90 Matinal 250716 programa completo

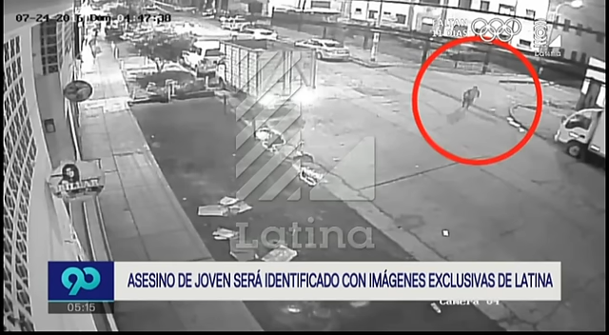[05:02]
Estas imágenes exclusivas muestran los instantes de la balacera registrada en la cuadra 2 del Jirón Raimondi en La Victoria.
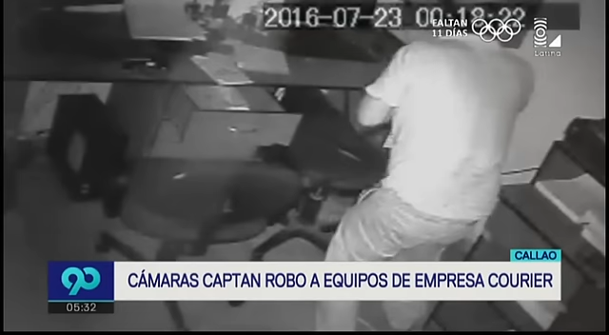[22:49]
Seguro creyó que encontraría dinero, pero no fue así. En cambio, se llevó 7 laptops y 2 celulares, artefactos valorizados en más de 25,000 soles.